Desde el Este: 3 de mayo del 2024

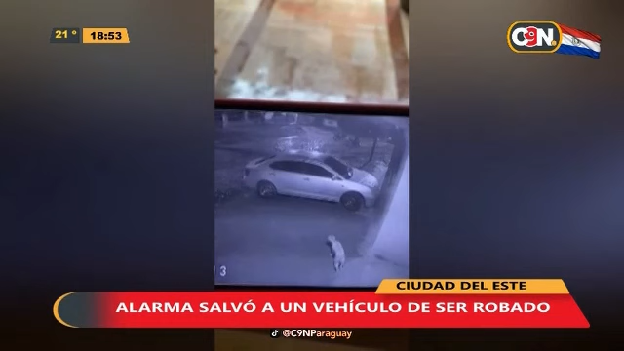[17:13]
Un hombre denunció que cuatro sujetos a bordo de dos motocicletas